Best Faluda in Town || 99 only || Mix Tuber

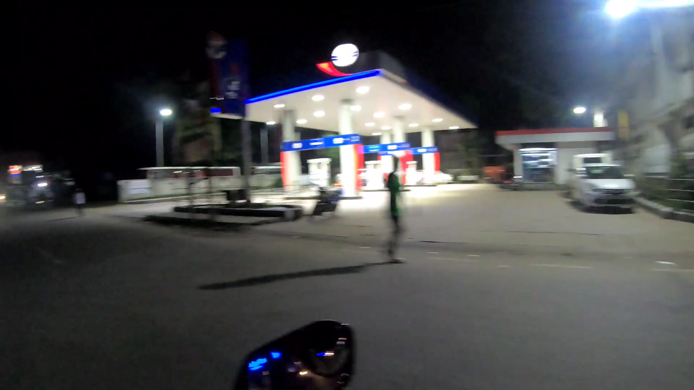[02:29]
पास है और वापी इंडियन वेल का भी पेट्रोल पंप है और यहां पे धुबरी गल्स